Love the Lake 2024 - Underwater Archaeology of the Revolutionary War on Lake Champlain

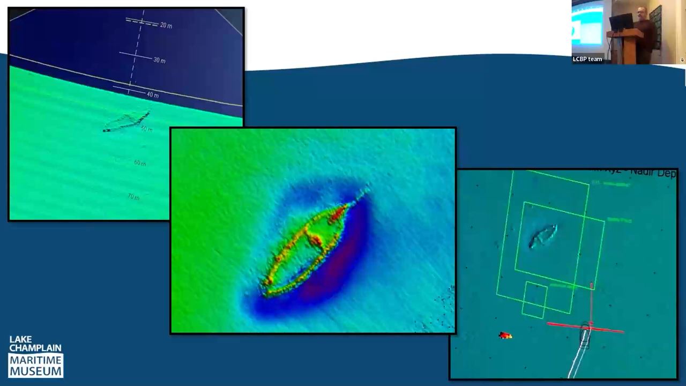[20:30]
This is what the images look like as they were coming up on the screen while the survey wasn't at work. So, very impressive. Now, we ended up having some difficulty with the multi-beam sonar, didn't want to speak to the inertial navigation unit in the boat. So, the actual sonar data of the wreck site is not as high resolution as we had hoped. That still provides some valuable information. But the real interesting result of this survey is the identification of a number of targets around
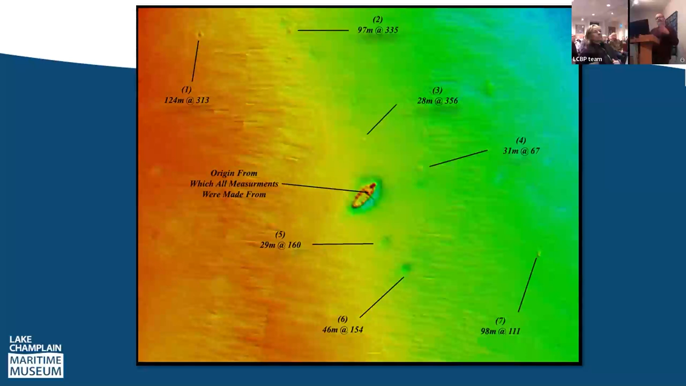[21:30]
turned out to be a really valuable piece of this survey even though we didn't get precisely the multi-beam sonar data we wanted of the vessel itself. It was a choppy day and this new sonar didn't talk to this inertial unit enough so all the data has waves in it which isn't very, very helpful.
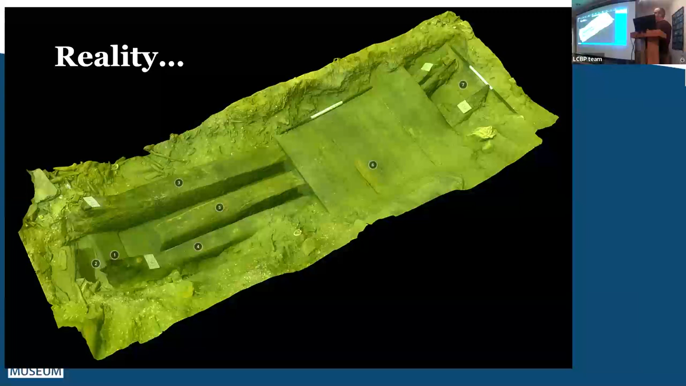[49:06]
was very perplexing and so we really dug down here on the left side and we realized that's the keel that's the center of the vessel what we have is the boats broken in the center and falling out like this so this is a large chunk of the starboard side but that's all we were able to accomplish
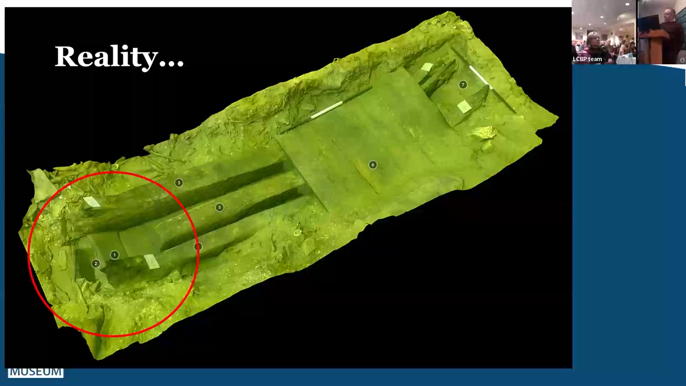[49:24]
in 2022 though we did get some evidence that there might be something off to the port side there as well
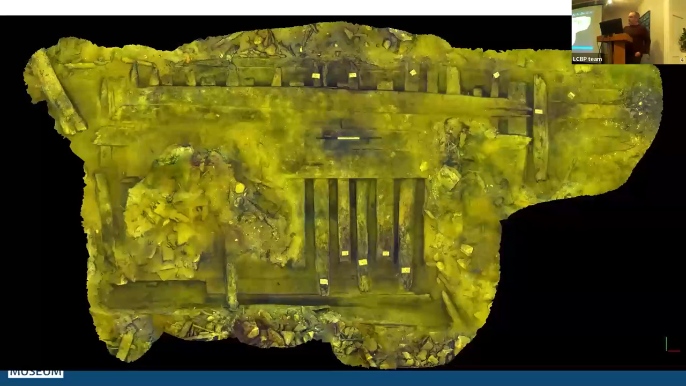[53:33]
it's about 28 feet in length this way and 13 feet across it is just the starboard side of the vessel but there is quite the possibility that the port side is here when excavations were done here in the 1960s they removed the ballast stones that were still on the wreck and they just took them to what they thought was outside the wreck and they put them over here so now there's this huge pile of stones over here
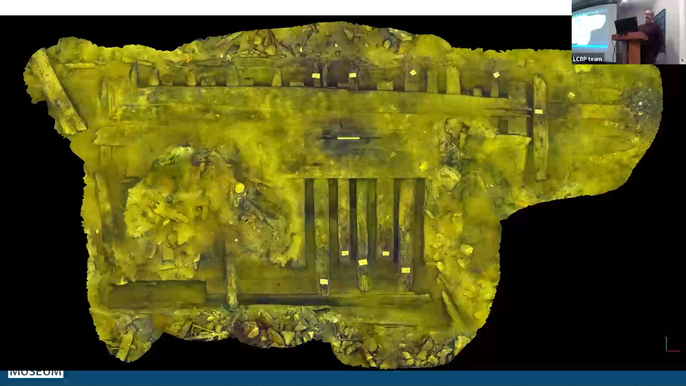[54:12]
that I think could be sitting on top of at least some kind of remains from the port side of the vessel that I hope to examine in the future that I'll have to wait for another grant and hopefully less rent